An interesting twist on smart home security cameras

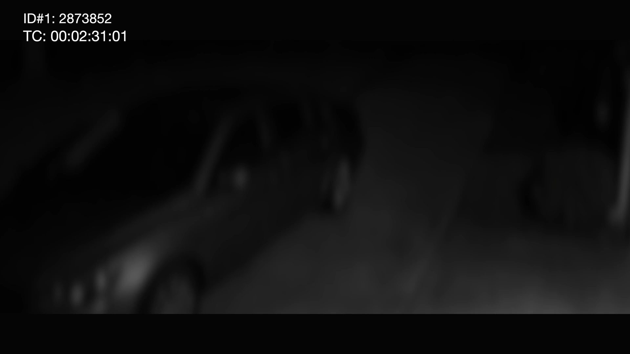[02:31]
If Frigate detects that there's a car or a person in the driveway, set the light to red. Otherwise, set the light to green.